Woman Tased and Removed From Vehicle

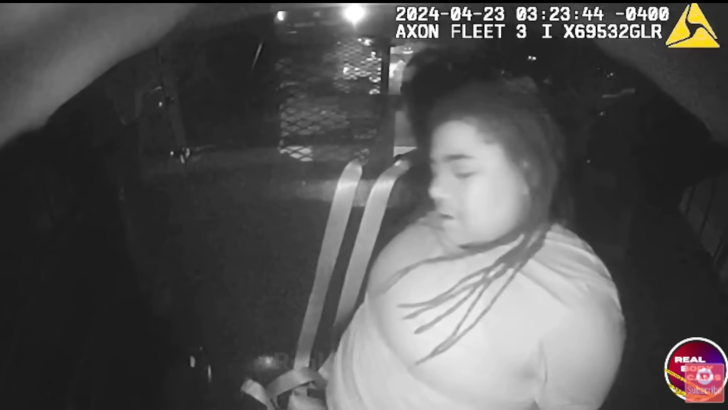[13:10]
You will have your day in court just like everybody else. Ah! Ah! F***. What are you doing, dear? I'm trying to get out of my f***ing cuffs.
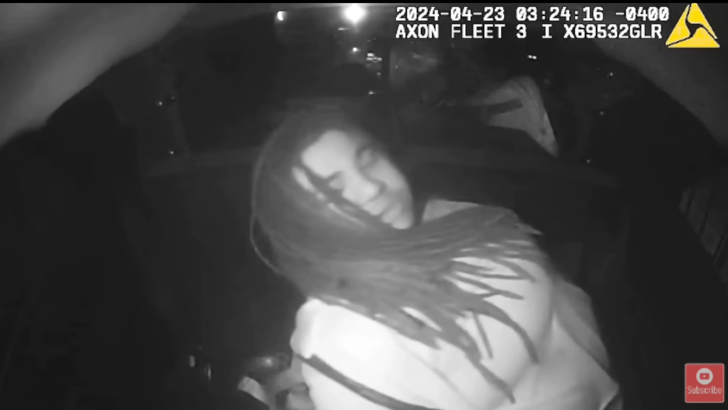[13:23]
I'm just saying she's trying to get out of her cuffs. You might as well just take her and self-transport.